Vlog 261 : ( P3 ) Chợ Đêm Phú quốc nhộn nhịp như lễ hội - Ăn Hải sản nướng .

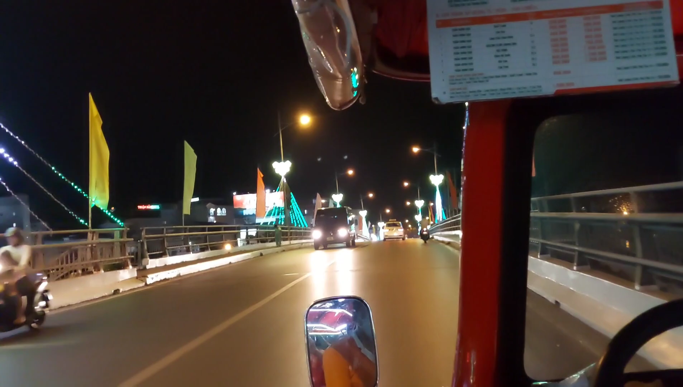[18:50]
Nè bên đây cho người ta ngắm đường xá, chạy nhanh quá. Đó, ta là tàu ở dưới đó gì quá. Đâu? Đó. Câu thấy có sông. Tàu mà có thui à. Đó mà. Cái nhà ta ở luôn á.
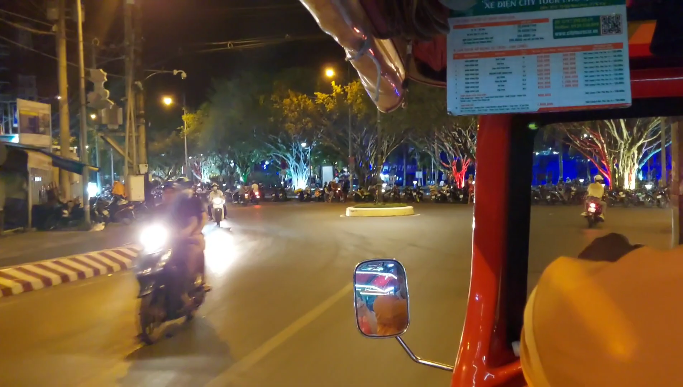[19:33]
Trời ơi, đông với sợ xe đậu dài luôn kìa.